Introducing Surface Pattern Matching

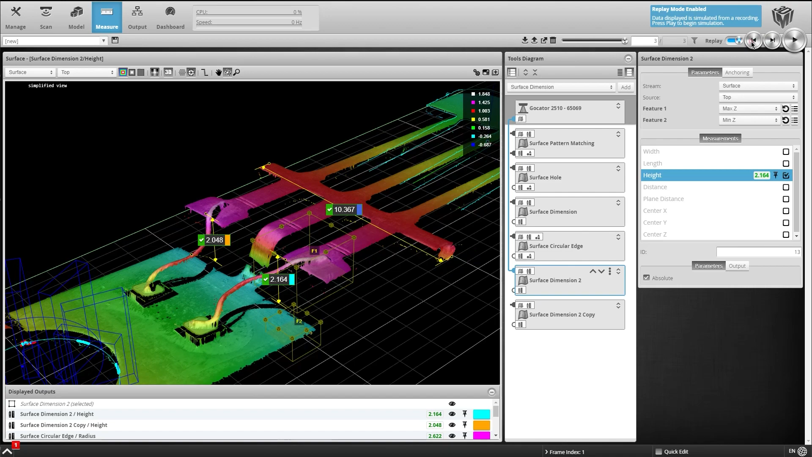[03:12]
using the Pattern Editor, we can even make individual modifications to our model in order to isolate or remove specific contours,
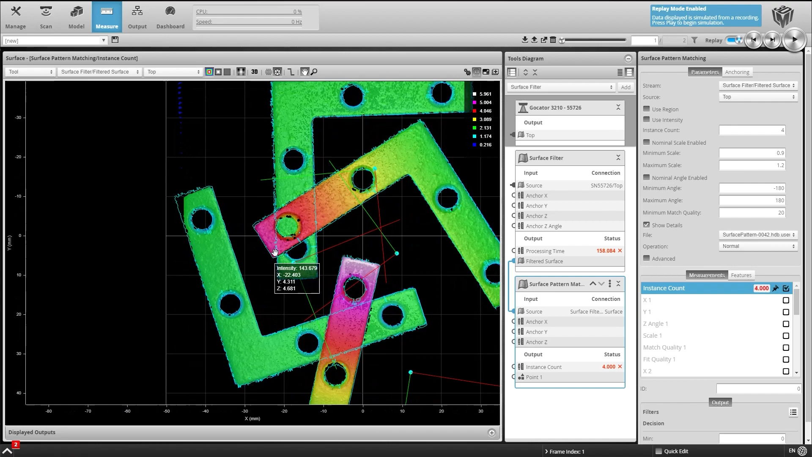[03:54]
Once Surface Pattern Matching has identified a pattern,
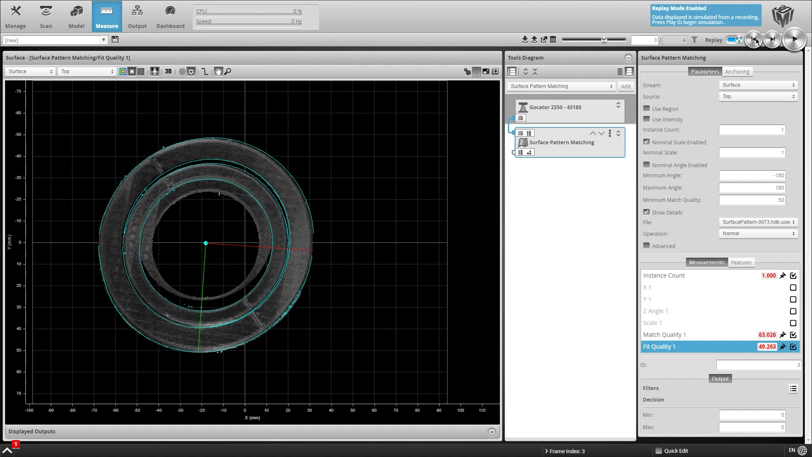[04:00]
the tool returns match quality and fit values that indicate how well the pattern compares to the pattern model.